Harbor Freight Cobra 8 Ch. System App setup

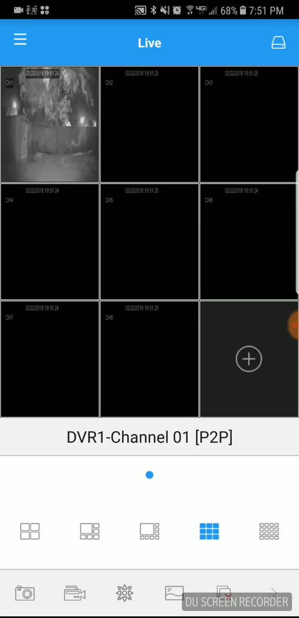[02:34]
I only have one camera connected right now so I'm going to go ahead and change this to a four-way view just to make it a little bit bigger.
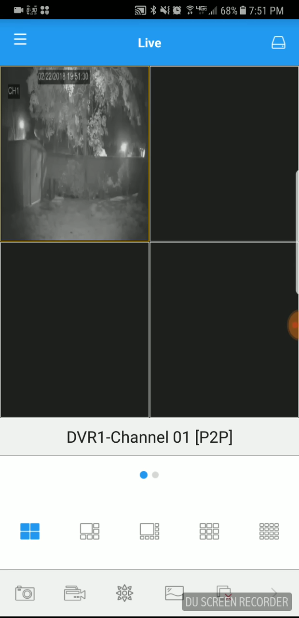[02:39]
Alright now you can double tap and see a larger picture on the screen. Now that doesn't look very clear however if we click on the icon down there you see it lit up in blue. It looks like a little picture. It's right now set by default to substream. If you want a better clearer picture then tap on mainstream and there we go see it comes out much better.
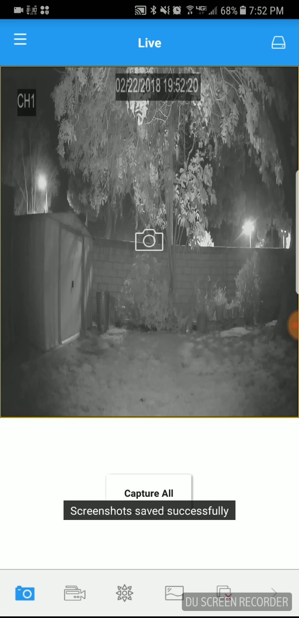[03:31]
Tap on that you can actually take a screenshot by tapping that in the middle and you'll see a screenshot saved successfully. The next one is the recording symbol and you can manually start and stop recording again by go ahead and tapping on the camera icon in the middle and tapping in again if you want to manually stop and you saw there at the bottom it did say recording successful.
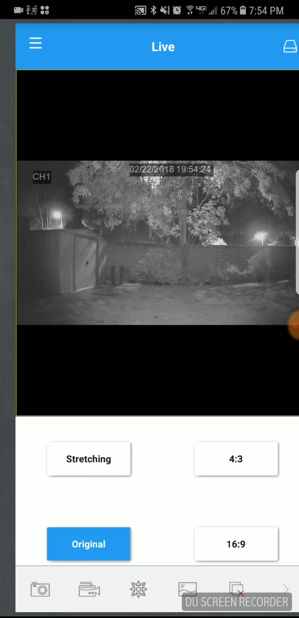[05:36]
And again that speaker is again if you have audio and intercom system set up. But since we don't it's by default you don't have that installed. There's nothing really to do there. So what else can we do? Tap on the menu. I see there's a playback feature.